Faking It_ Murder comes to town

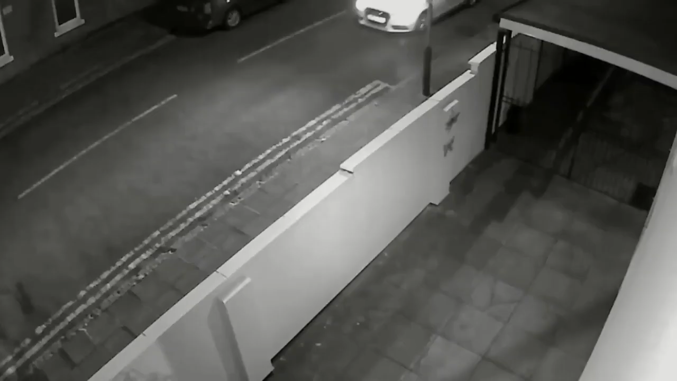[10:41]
in the hours leading up to the blast Other CCTV cameras had recorded the gang's preparations
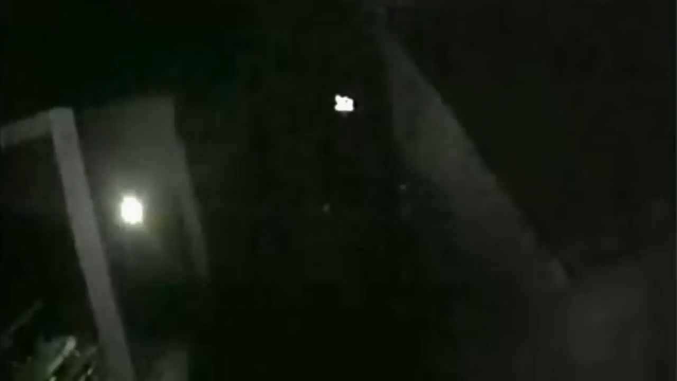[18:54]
Meanwhile, Ali, carrying a torch, enters the building from the back One minute later, he emerges and is immediately whisked away in Hassan's Audi
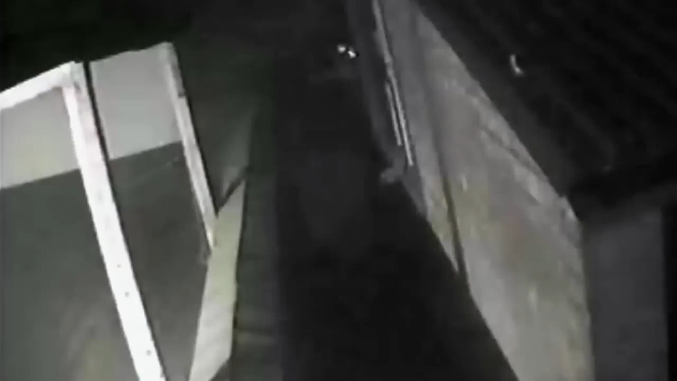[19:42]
With flames lighting up the backyard, CCTV captured Kurd leaving and climbing to safety